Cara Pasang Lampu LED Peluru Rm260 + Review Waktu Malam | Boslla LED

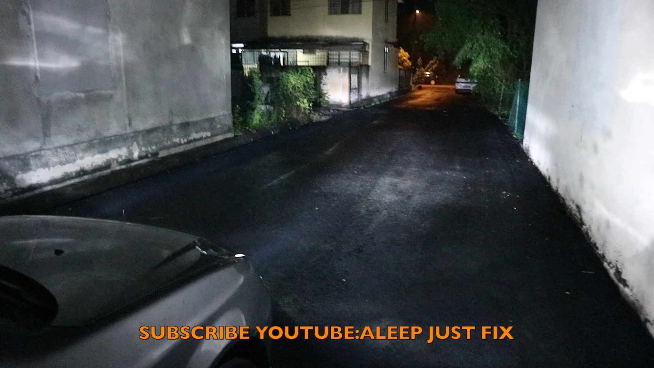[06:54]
tegamam jap terang babe ok suluh suluh jangan ada suluh benda lain pula yang keluar dah lah dah tengah malam ni be now eh aku nak review pasal lampu tiba-tiba terfikir pulak pasal hantu ni aduh memang bula rumah jom lah balik